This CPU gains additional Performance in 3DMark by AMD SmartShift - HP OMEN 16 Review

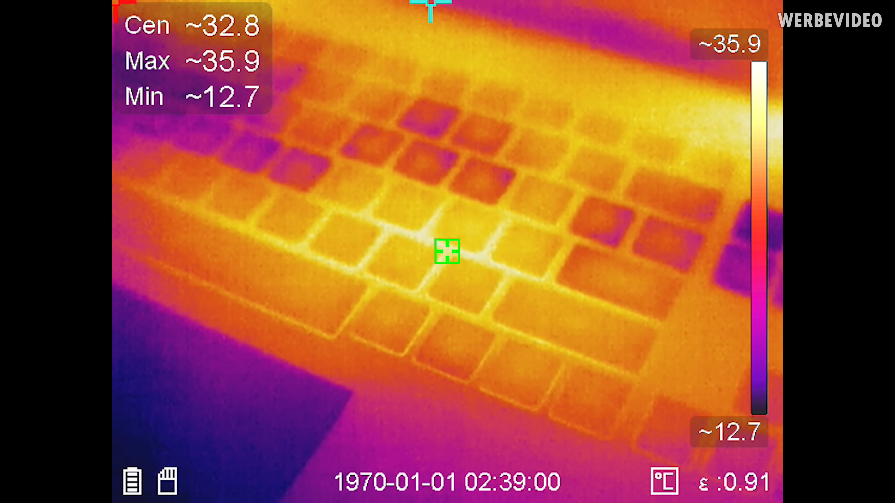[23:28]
Because in general, the area where you will put on your wrist is really cold, really enjoyable, and also the region around WSAD is pretty cold compared to the right side of the device. Like, looking at the keys K and L, they are the warmest with about 35 degrees Celsius, but that's also a stereo region which is okay to use. And because that's the region you typically don't use while gaming, I think that is a pretty good design choice.